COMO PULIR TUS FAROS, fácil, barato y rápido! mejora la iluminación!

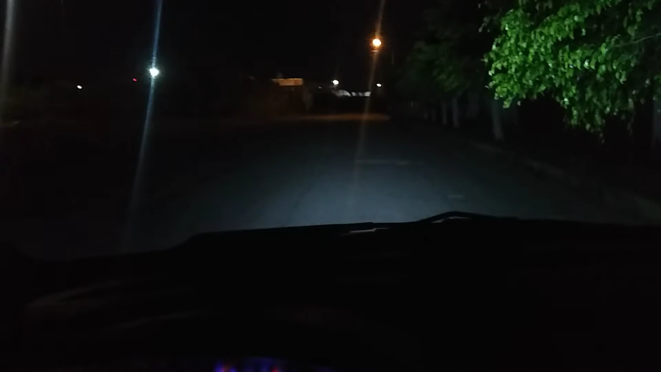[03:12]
Tarda un poquito porque son de cenón Entonces como que cargan un poco así Para prender Pero pues Se alumbra bastante Las voy a apagar las altas O sea para mi se ve bastante bien Se ilumina A los lados